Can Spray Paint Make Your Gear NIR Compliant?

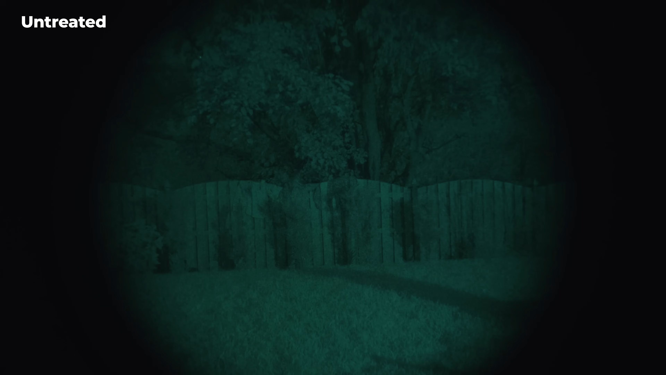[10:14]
if you were straddling my fence I'd probably not need ir to see you and hear you but you know whatever the uf pro shirt was much the same the effect was less apparent than went up close but from a contrast standpoint
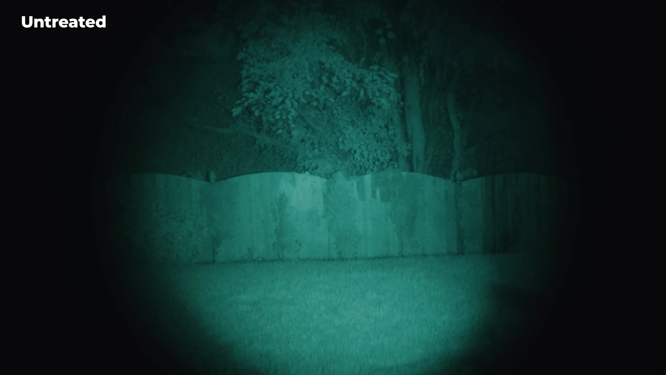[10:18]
you could tell there was something there while the other shirts blended in way better for the carriers I couldn't get them to stay on my fence so I went long ways in the yard but it's relatively the same distance and here the effect is again there the row pattern seems to
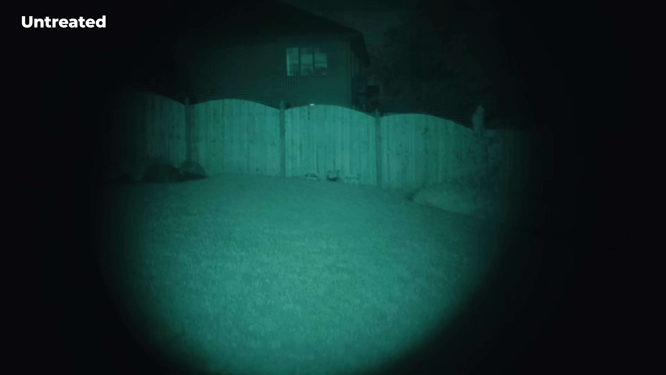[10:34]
stand out but hilariously the contrast of the mags on the front of the carrier are a far far bigger problem as you have deep black odd squares on your chest that don't
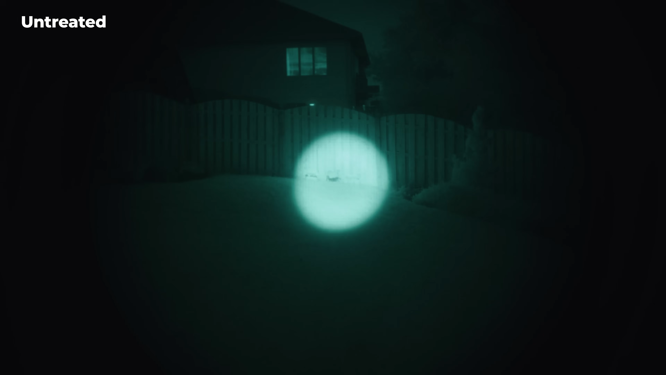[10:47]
really occur in nature now one thing we initially noticed is even those items that were glowing that amount of ir light that's reflecting off
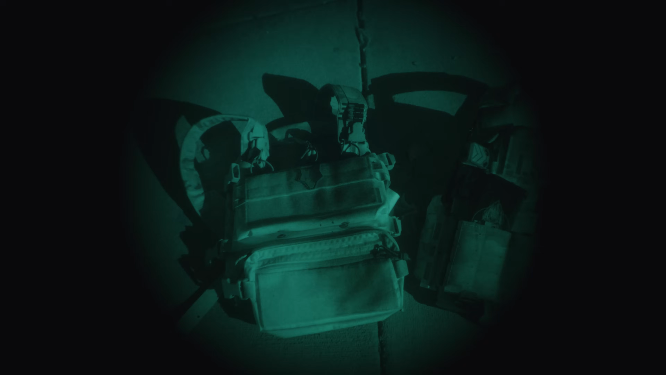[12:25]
now that it's nighttime we take a look at the newly treated gear up
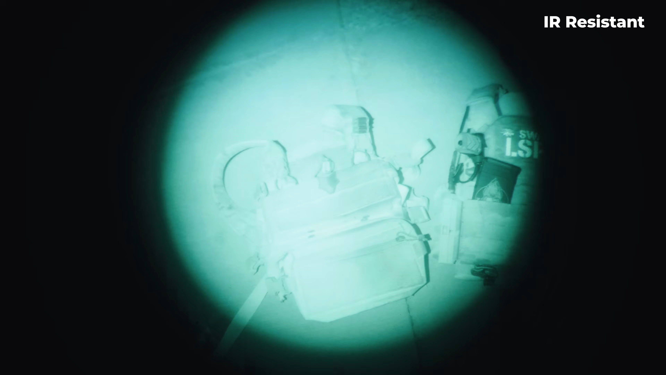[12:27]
close I have to say I'm surprised the RELV MOA pattern has a far
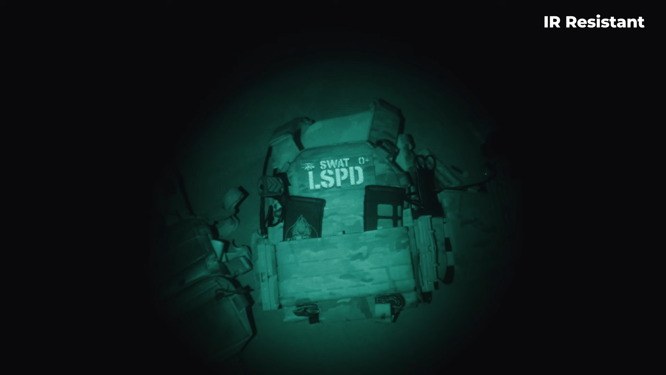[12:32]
better contrast when the IR light is applied and even more so on the earth side the tan side seems like it helped but it's still not the right wavelength and
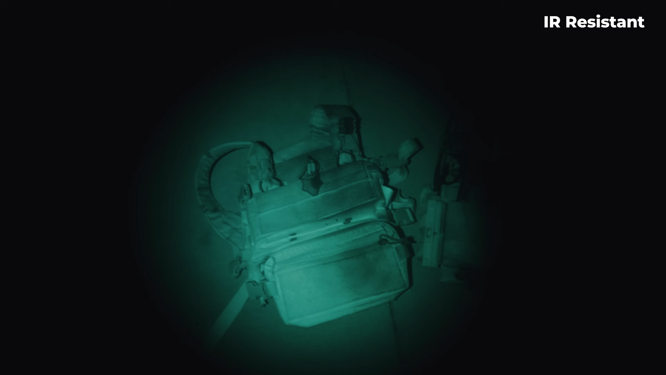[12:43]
actually the earth side still looks a little bit too dark too maybe two coats was too much testing our UF Pro shirt we again see the same a fairly
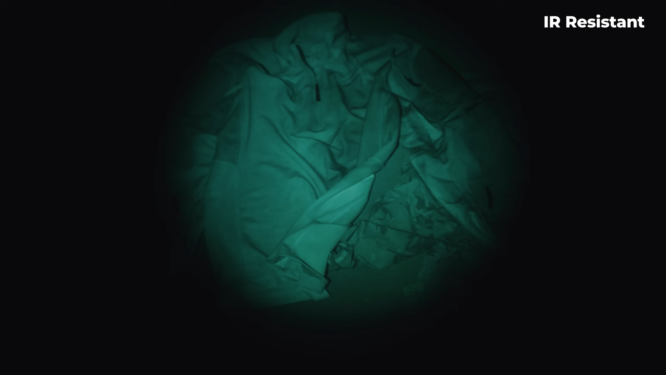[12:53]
stark improvement on the right side with the earth tone and an improvement but definitely not as impressive on the tan side for the
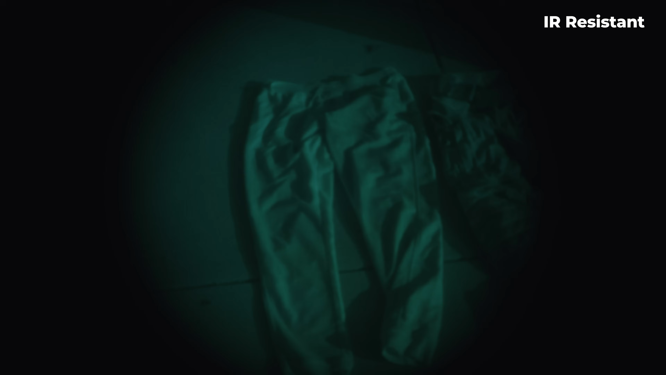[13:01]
pants I think we saw the same thing where there was definitely an improvement tan side was pretty
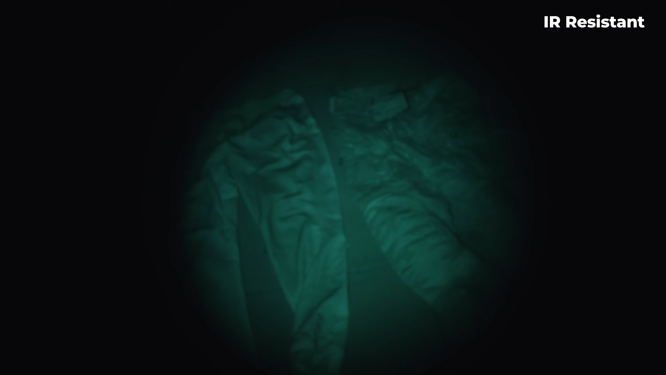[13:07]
weak though testing them at our insane 25 yard distance our newly IR resistant treated gear
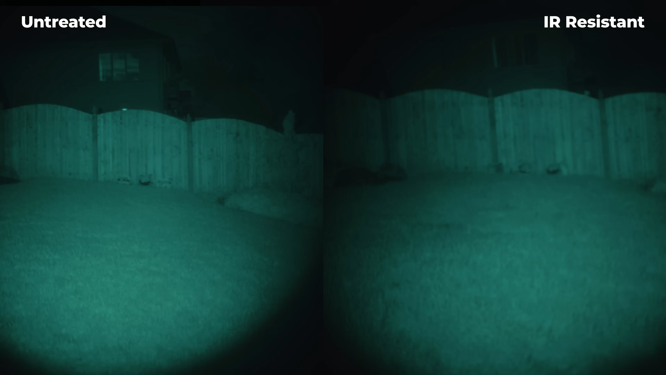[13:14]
did far better while it wasn't perfect the RELV pattern now blended in far more than before
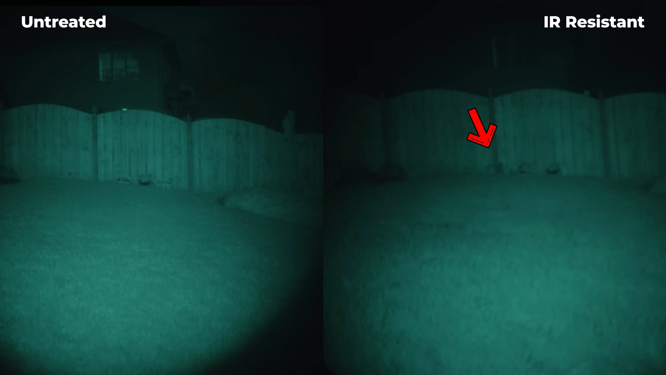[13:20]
and is definitely comparable to the other carriers even with the mags being a much much bigger problem on the UF Pro top the IR reflection is far closer to matching the plants and the surroundings particularly on the right side to a degree where the difference between all the shirts is far lower
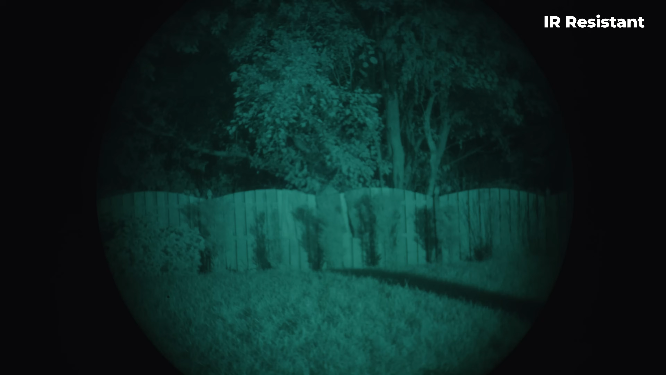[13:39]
again we see the same thing with the pants where the ultra flat spray paint definitely helped to match the wavelength
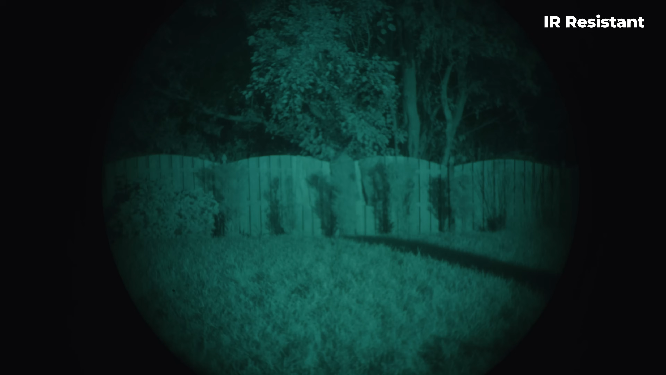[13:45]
of the surroundings and cut the contrast so they no longer stood out quite as clearly against the environment
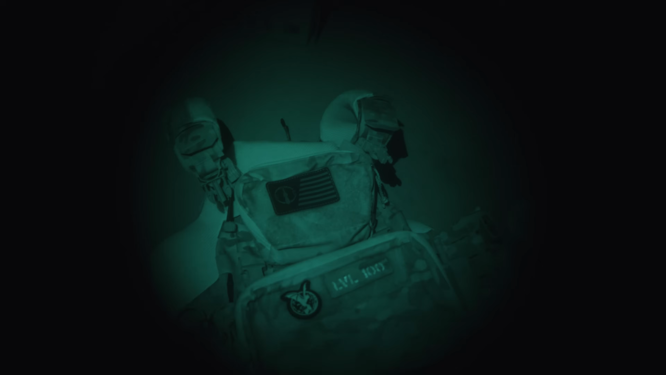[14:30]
uniform look doing even that on the shark v2 I bet I could get the different fabrics and materials like the cottons and the plastics and the laminates to all have the same contrast so none of the small bits you see here would stand out anymore so I did also test this on a p mag and
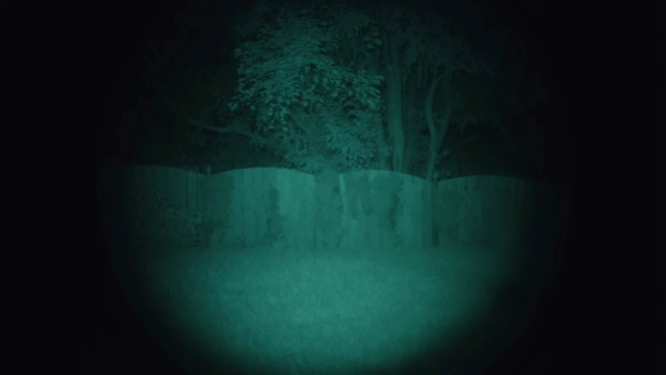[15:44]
tone colors are going to get you closer to the compliant wavelength you want by dusting our gear we were able to significantly reduce the contrast of our
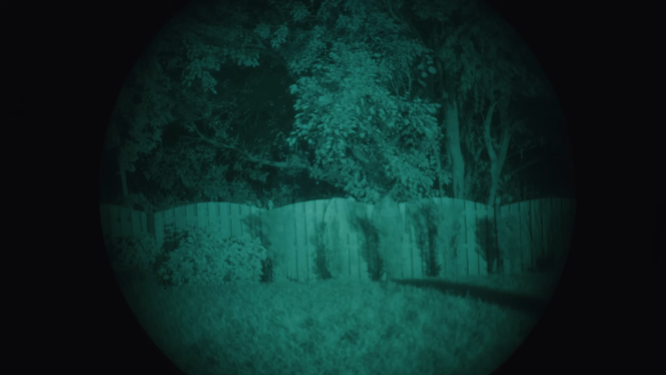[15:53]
untreated gear under IR which definitely reduced
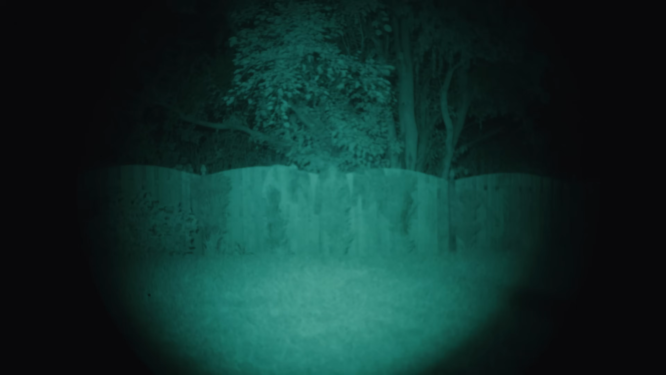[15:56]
how much it stood out against the environment now is our result perfect no but it is super close and from